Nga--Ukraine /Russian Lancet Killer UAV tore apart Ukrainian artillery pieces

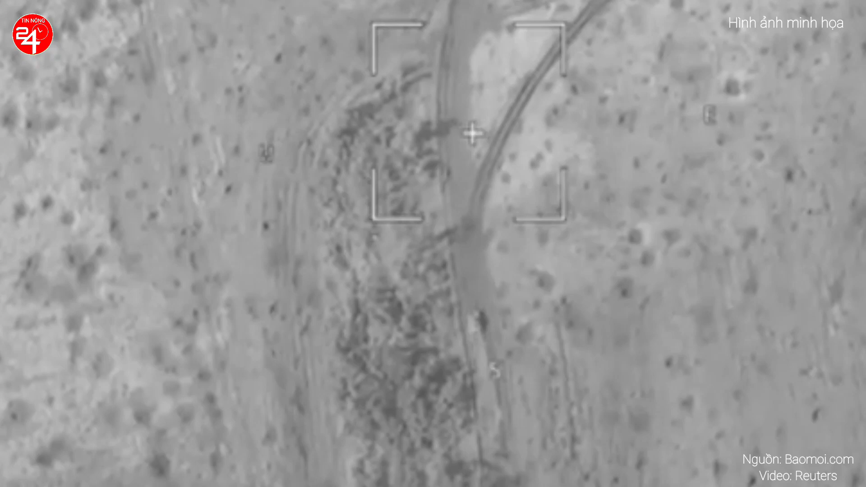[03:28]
Chiếc BMP-1 cũng bị phá hủy và chỉ có một binh sĩ sống sót sau cuộc tấn công nhưng anh ta bị thương nặng.